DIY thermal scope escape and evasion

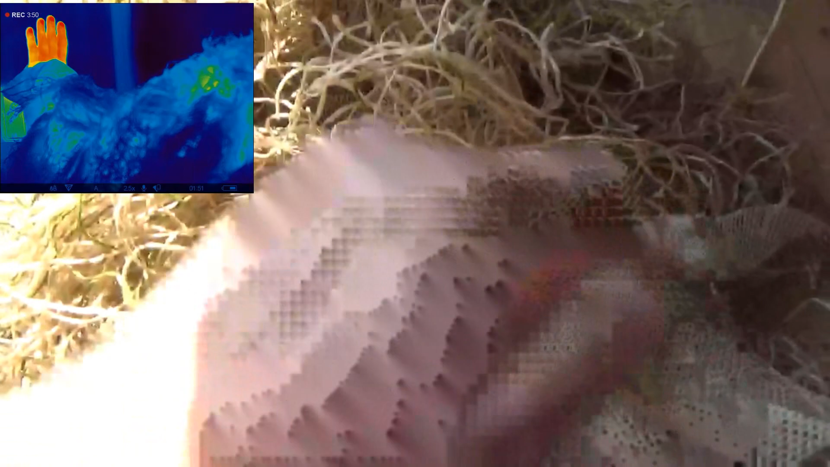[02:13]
This additional mesh And zip tied it into place So that underneath those
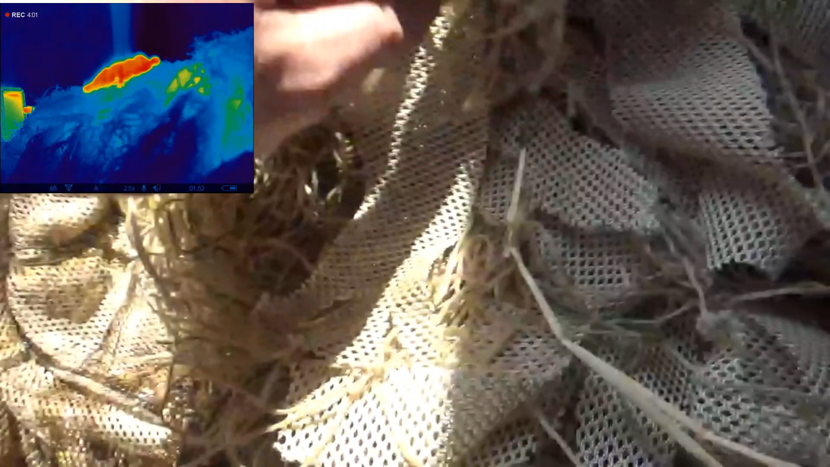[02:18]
In the pockets that didn't have coverage There was that additional
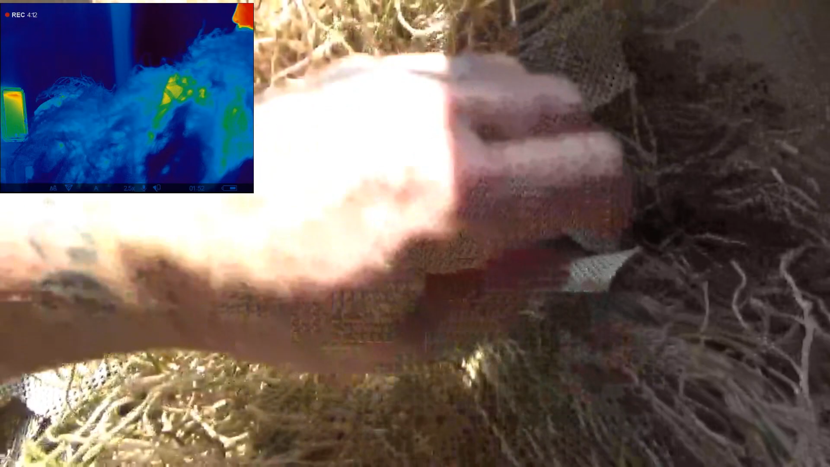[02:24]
And you can see up here
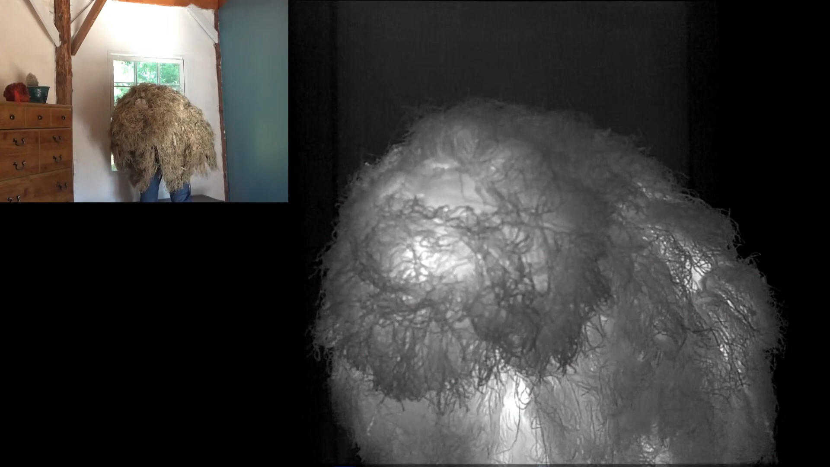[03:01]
So this has the additional thermal blocking material In the head Across the head Around the neck And in the shoulder area Across to here Further down though It does not have the additional blocking
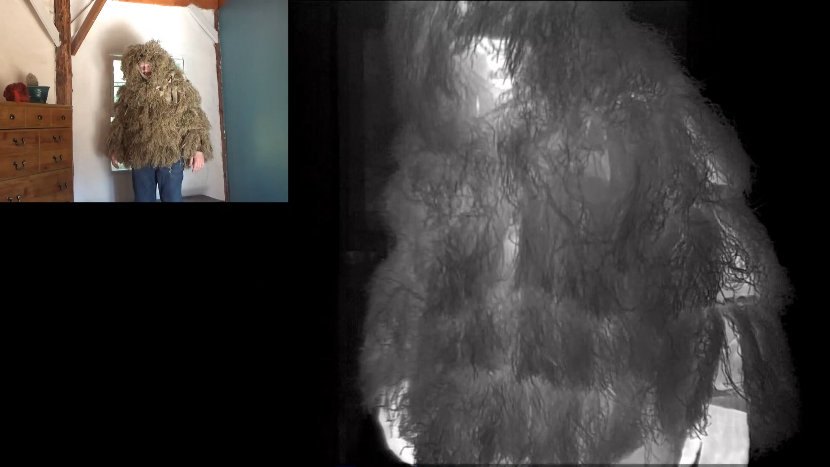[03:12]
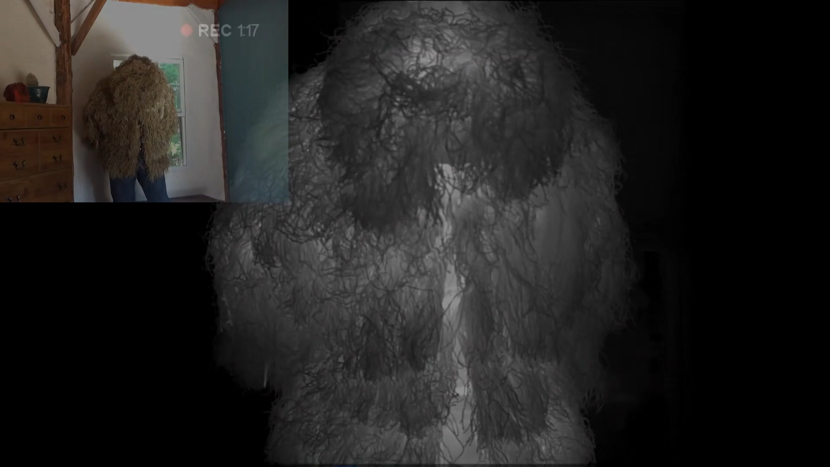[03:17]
You should be able to see some of the gaps In the ghillie material
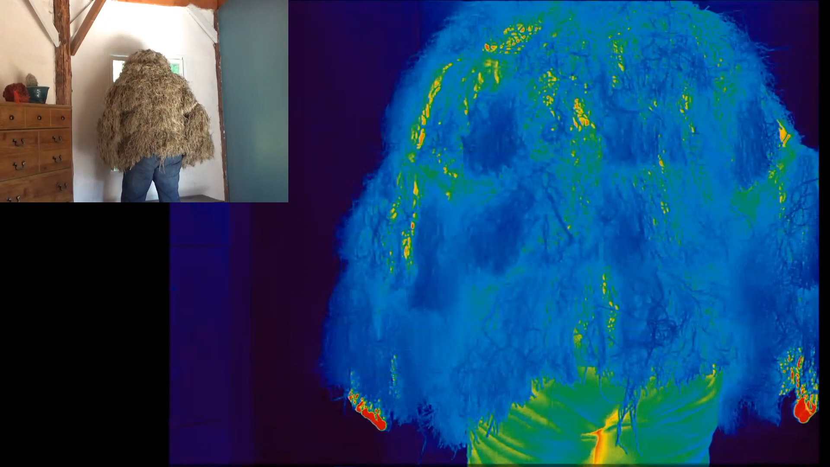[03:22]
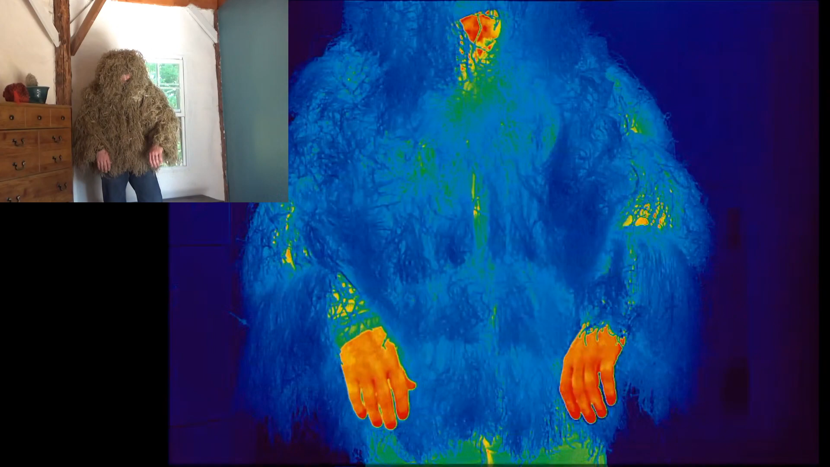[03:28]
And then here Maybe not so much Down lower on the arms Like here You can
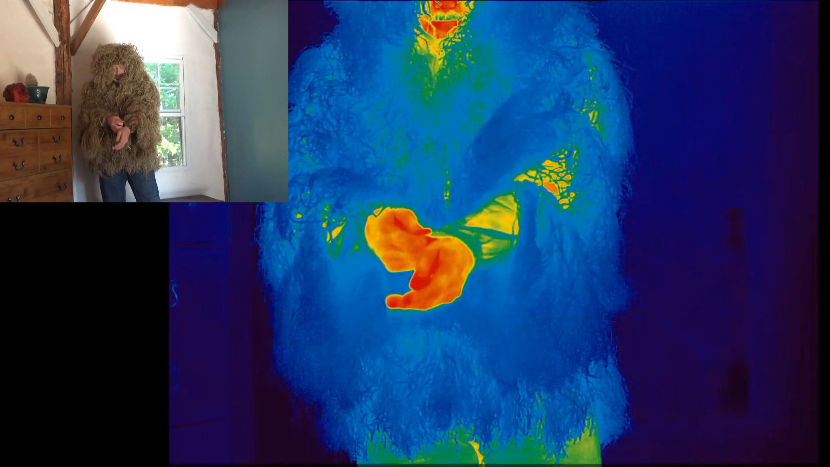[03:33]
see where the mesh Is covering my skin But the thermal signature is shining through The ghillie material Does a good job of masking that
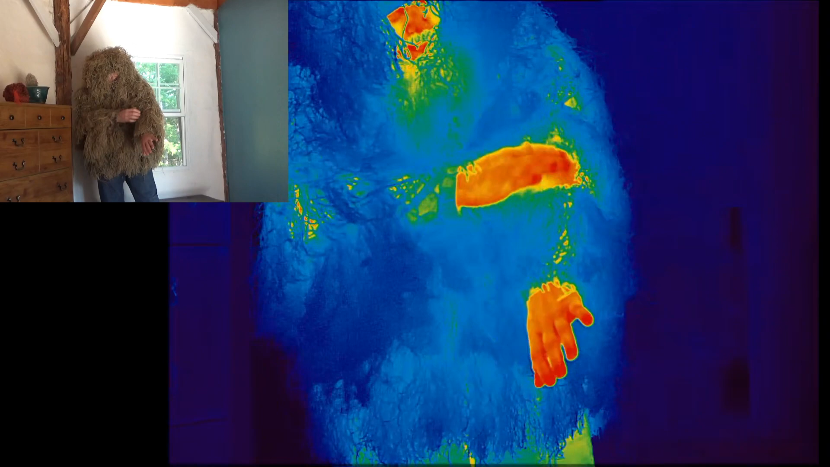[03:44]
But there's these gaps In thermal coverage And my experiment Was to see If adding in This additional layer
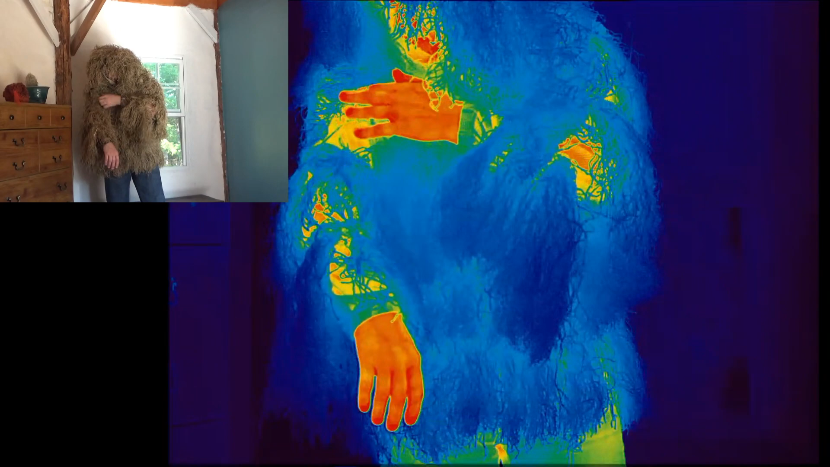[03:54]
Of this mesh material
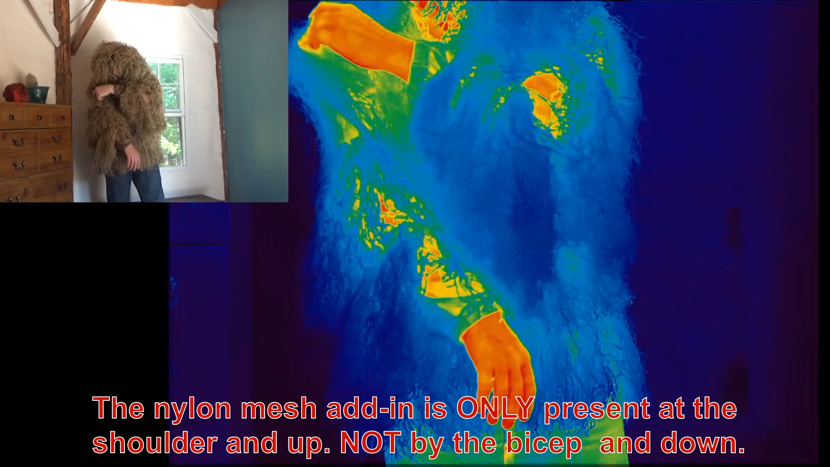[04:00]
In these areas Would help block These gaps
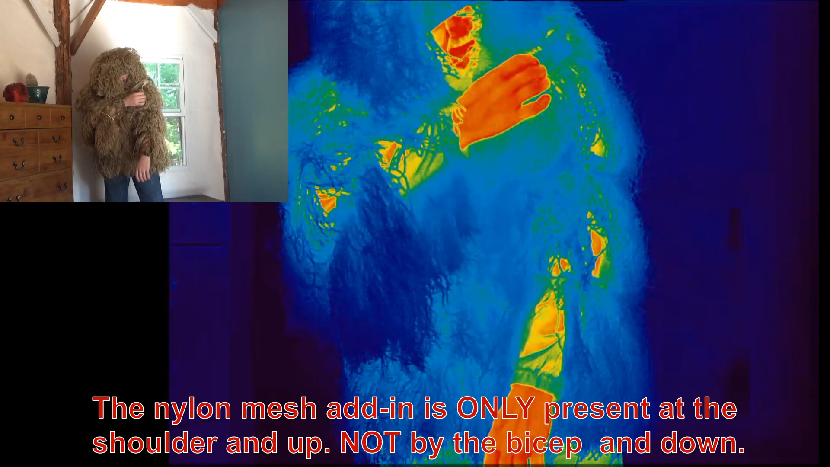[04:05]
In coverage And yet Still allow the suit To vent the heat And not heat up
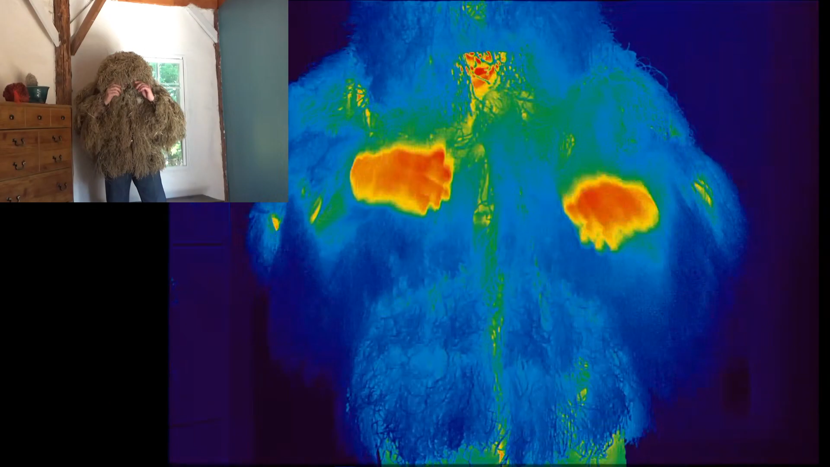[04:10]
And you can see There's some gaffage there That I did not cover Really I wanted to see how it would do